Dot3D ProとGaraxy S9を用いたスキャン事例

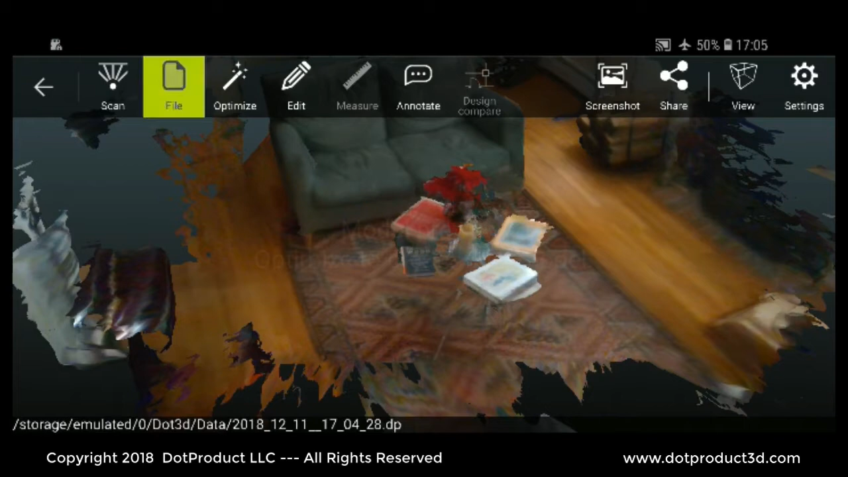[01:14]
I'll save this file then I'm going to optimize it
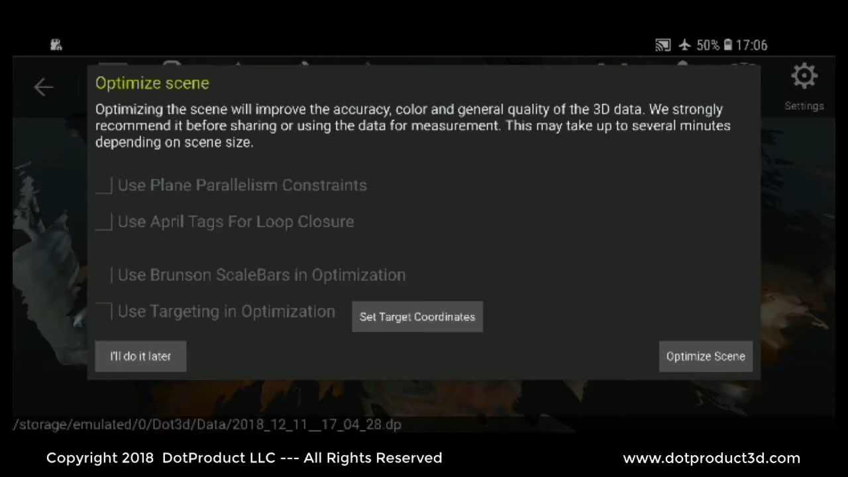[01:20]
all the processing is done right on the device
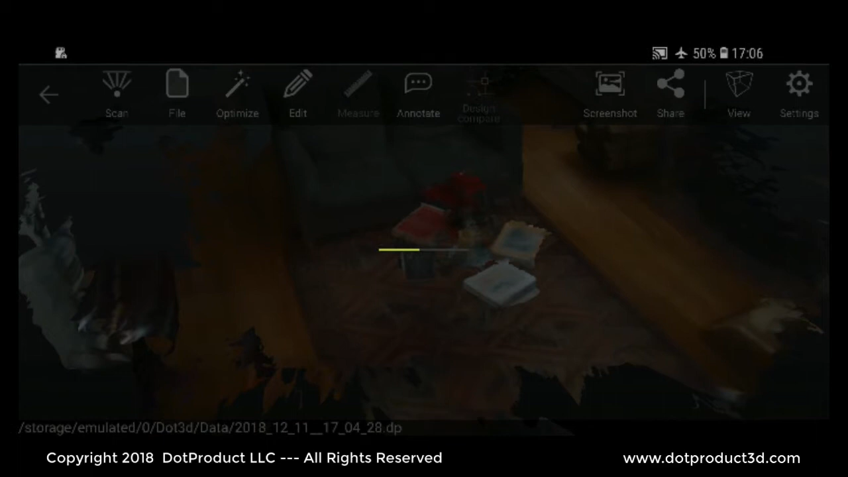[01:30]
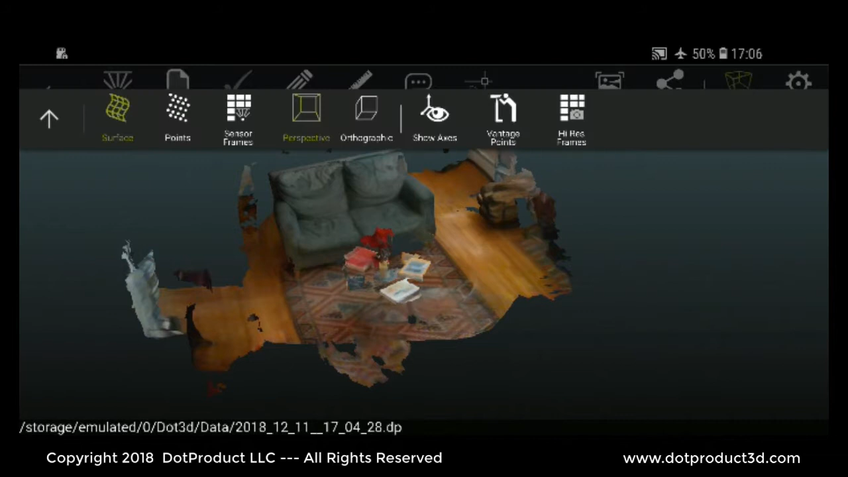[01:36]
next what we're going to do is view the high-res photos and you can see the camera icons in the scene there are one two three four five and these correspond to the images on the side so if I select an icon it's
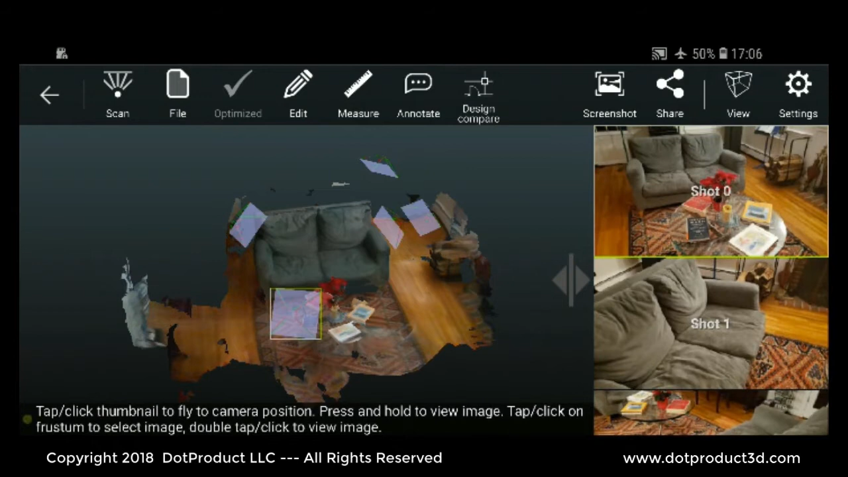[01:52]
indicated here if I select another icon it takes me to the part of the scene where I captured it or
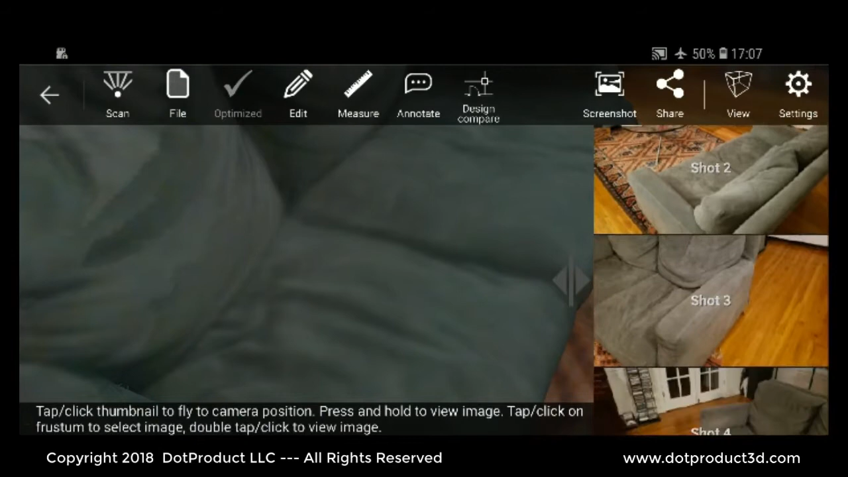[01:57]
not select another icon select a photo so I can navigate
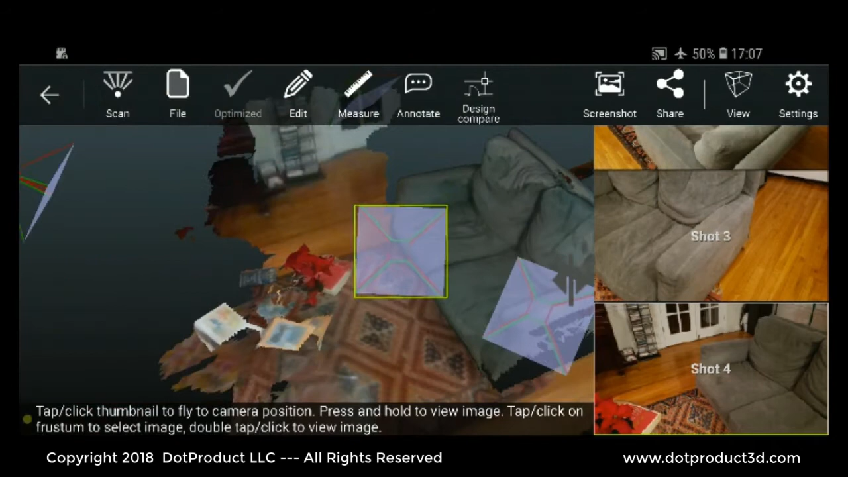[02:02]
through the 3d scene in 2d by selecting the photos and
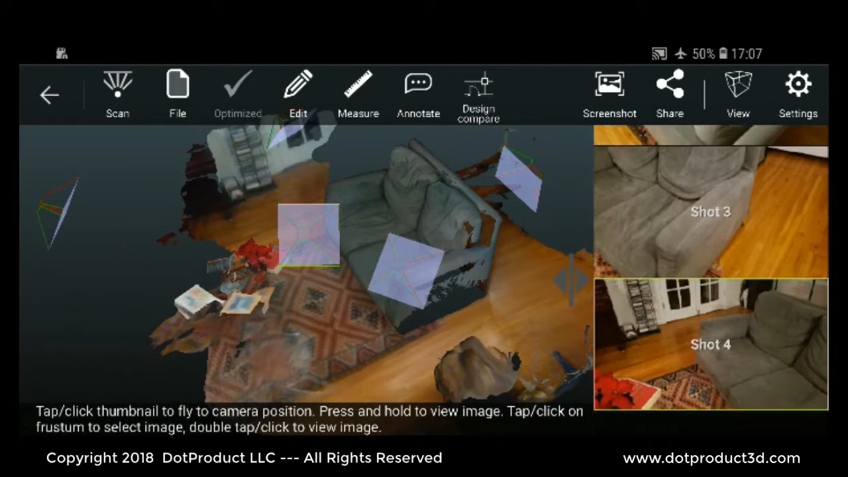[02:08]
if I do a long press on the images
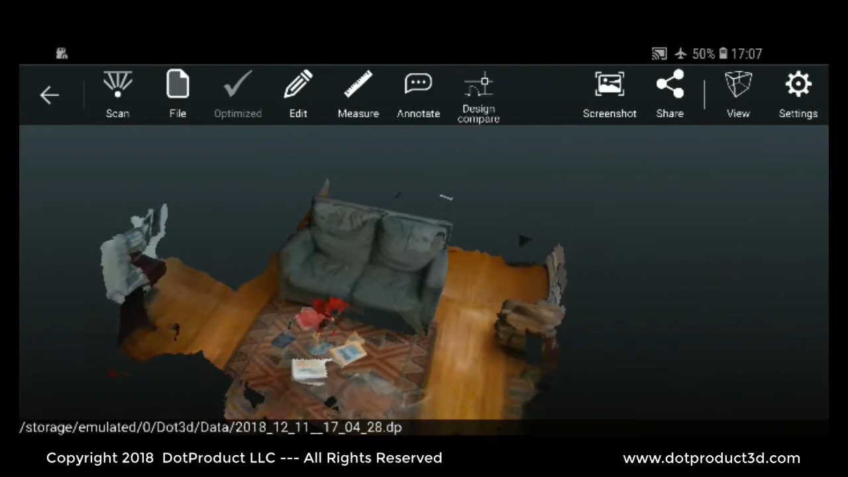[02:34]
next what I'll do is I'll set up a coordinate system it automatically set up this coordinate system based on the scene
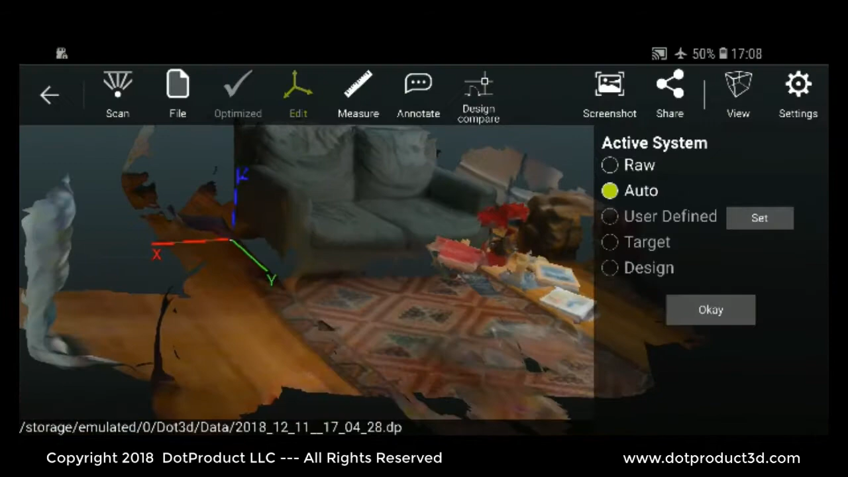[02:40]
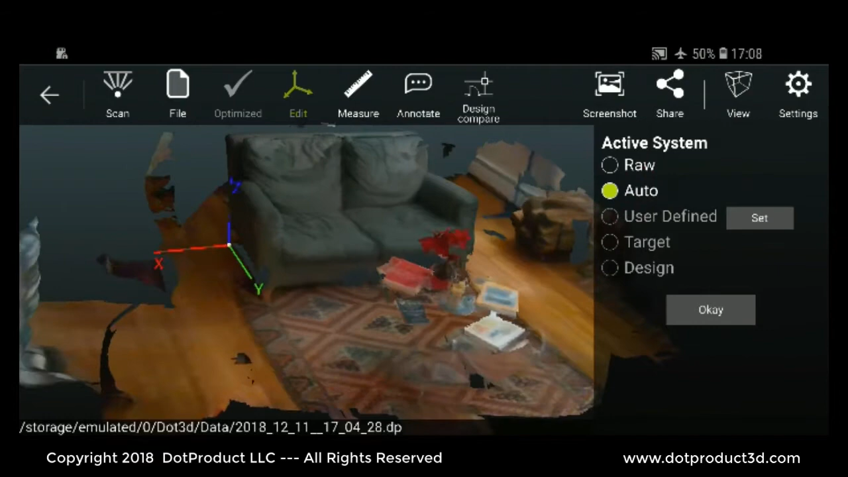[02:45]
that looks pretty good so then what we can do is take a measurement and I'll pick a point here
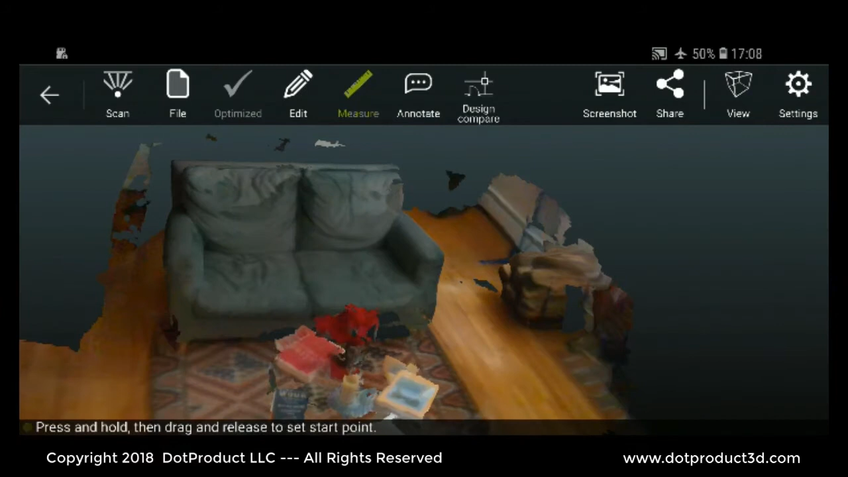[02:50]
and you see the little magnifying glass on the upper right hand corner and I'll pick another one here